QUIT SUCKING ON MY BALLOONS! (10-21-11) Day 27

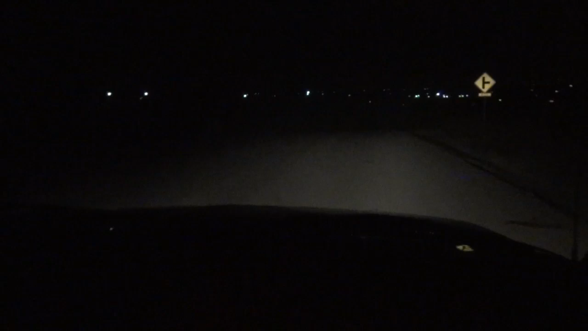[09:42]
all the dust when i was coming back here we go oh oh damn you can hear your suspension go
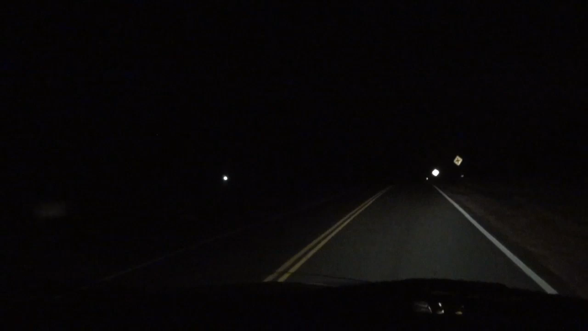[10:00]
sheesh we're going about 87 i think yeah i didn't go that far up the hill going wow it took me a minute to get going because i couldn't freaking see beautiful upgrades 10 dollar rewards in the movie with my hot date like memories get rewards